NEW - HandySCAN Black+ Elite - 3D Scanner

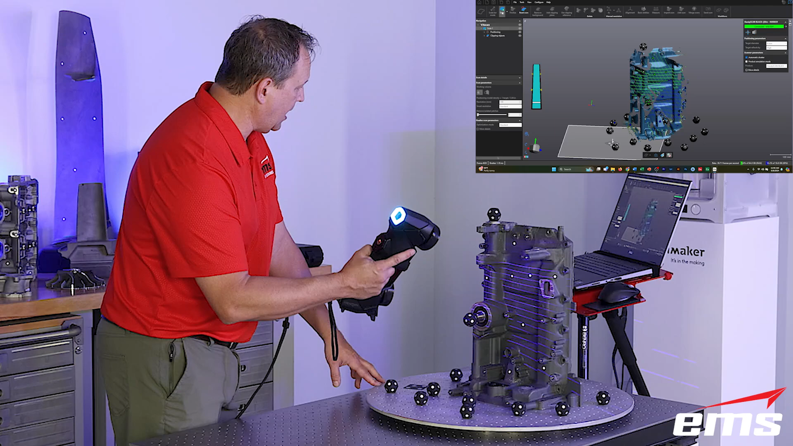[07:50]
And right away, you can see it adjusted the laser power based on this part being kind of dark. And you can just see how fast it's picking up this data. Okay, so we're just moving around.
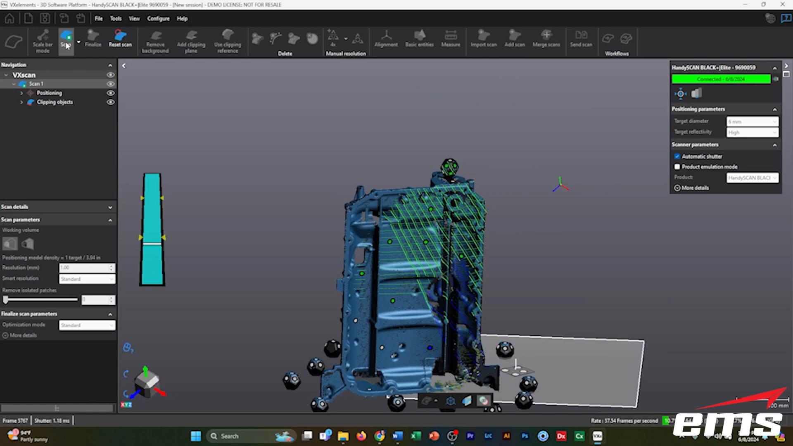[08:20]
Okay. And then I'm going to use those targets to travel around to the backside. And then scan up on the back because thin walled parts are very hard to like just drop on the table, scan one side,
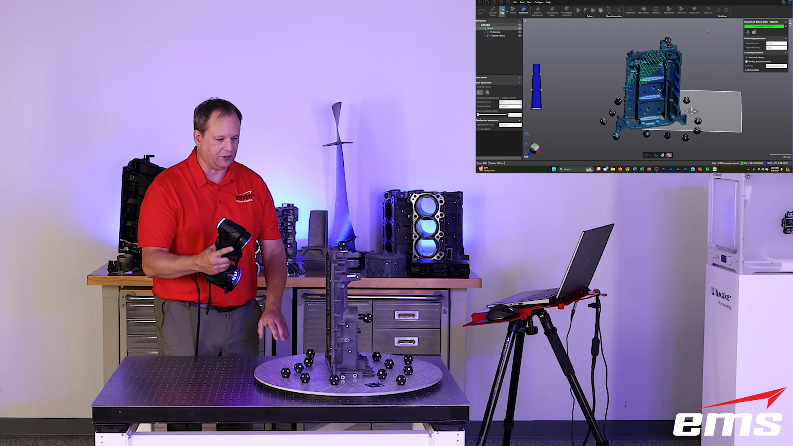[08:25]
flip it over and scan the other without a way to align the data sets.
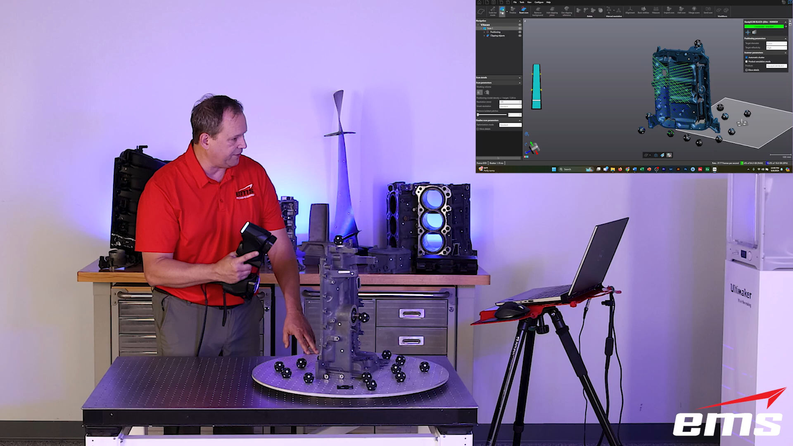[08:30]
So using this method, lets me get 90% of the part in a single setup. Okay. So you can see how I've done that. I'm just using those targets on this table to move around and look at how fast, let's zoom in a little bit.
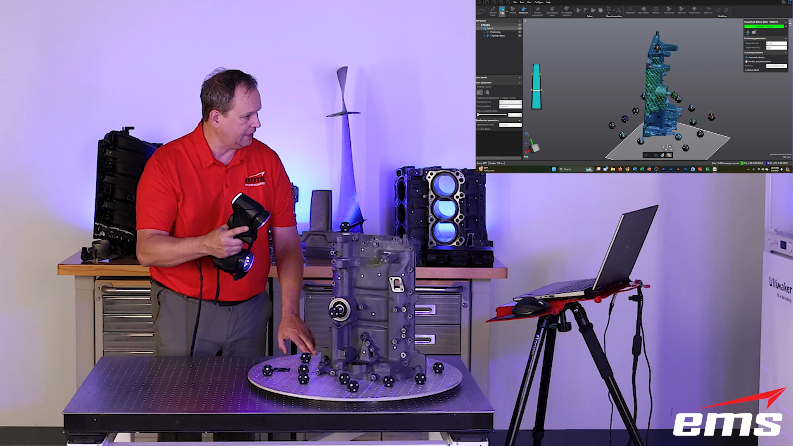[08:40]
Look at how fast we've been able to scan this part. Now we still have our single line mode, just like we've always had in the in the black series scanners in the elite models.
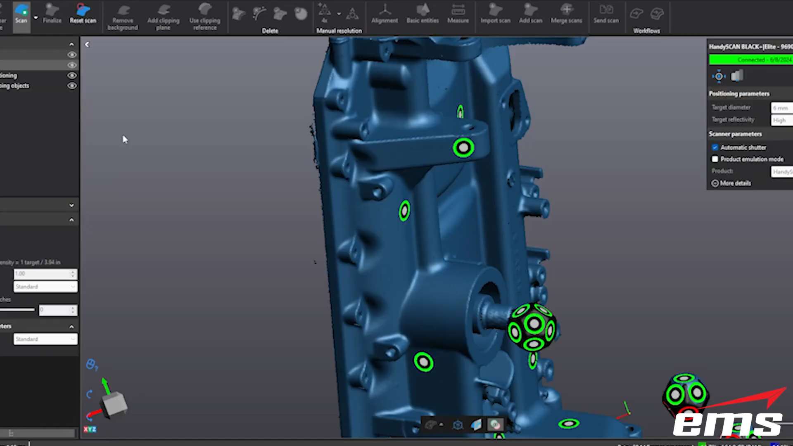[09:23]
At any time we can stop, we can zoom in, zoom out, but you can see already we have a good majority of this part scanned.
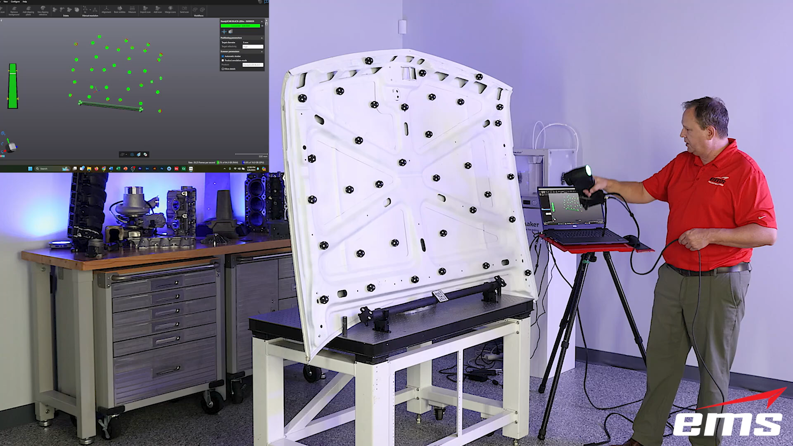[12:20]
And of course, you don't have to use the 360 targets, you can use normal targets. So once we're done, we're going to stop. Now, this gives us a list of all of those targets.
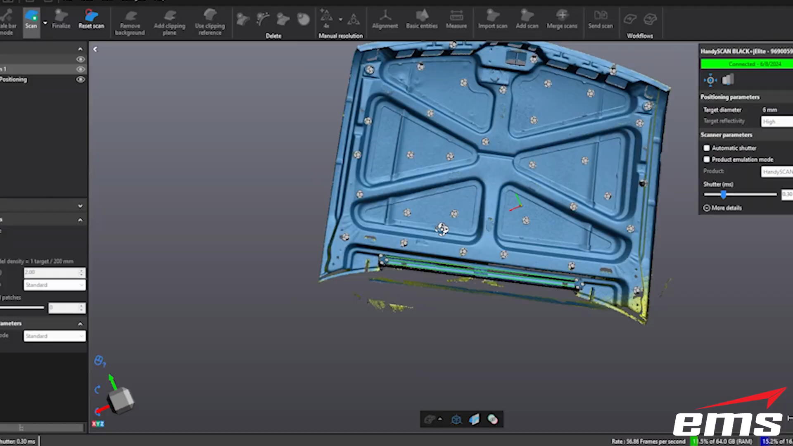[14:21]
But you can see that look at how fast that is. So using our scale bar is going to make it more accurate. And again, you don't have to use the scale bar in the far mode. But it will make it more accurate. And look at how fast we were able to capture all of that data.